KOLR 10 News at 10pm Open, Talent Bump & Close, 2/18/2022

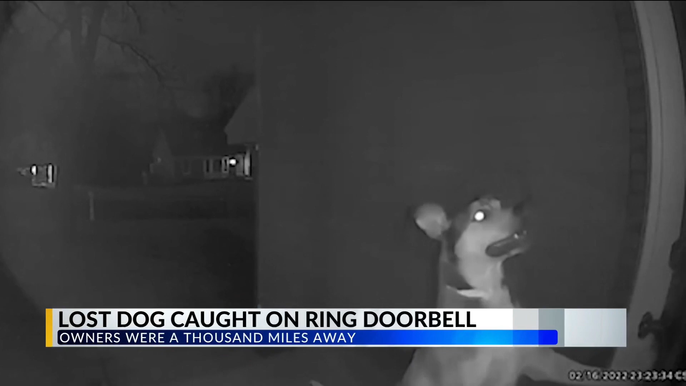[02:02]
Their own dog. That is Dexter on their ring doorbell camera.
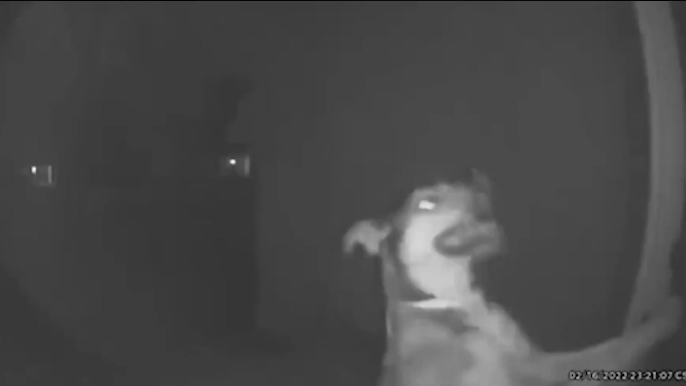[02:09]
So Dexter had broken out of doggy daycare. He actually had to jump over a six-foot fence.
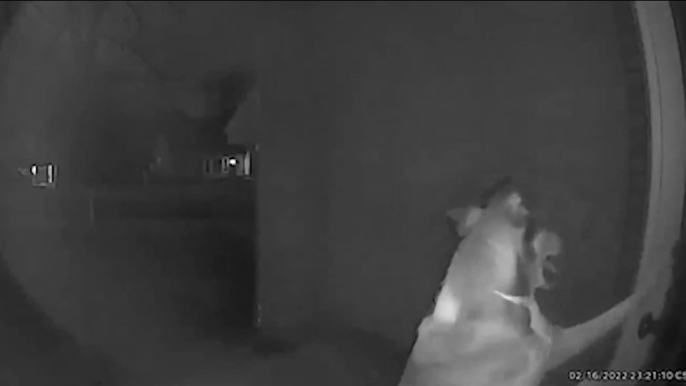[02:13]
He traveled more than two miles to get home and was trying to get back in the house. They were able to comfort Dexter through the ring app until someone from the kennel came and picked him back up. Dexter.